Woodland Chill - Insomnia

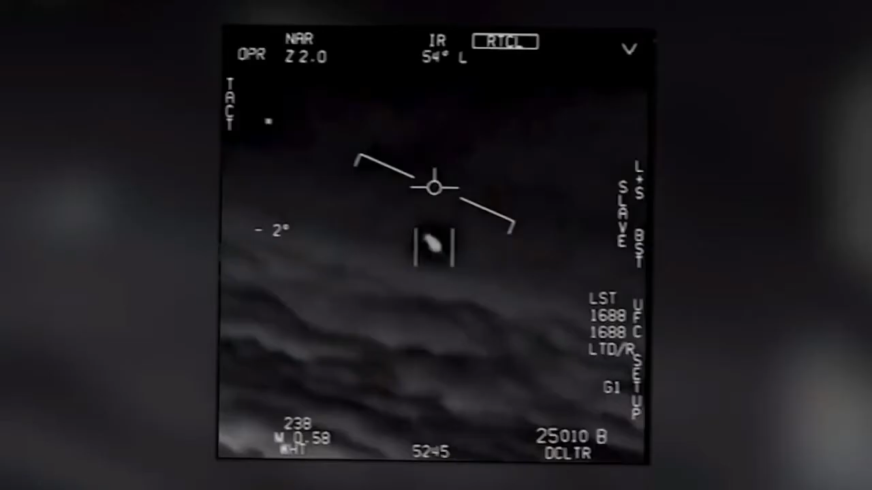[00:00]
Dude, there's a fucking drone on, bro. There's a whole fleet of them. Look on the ASA. My gosh.
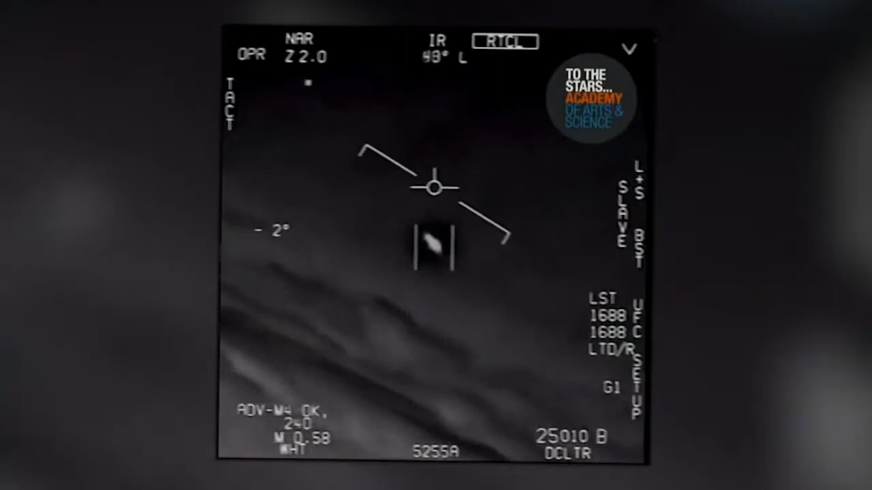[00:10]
They're all going against the wind. The wind's 120 knots to the west. Look at that thing, dude.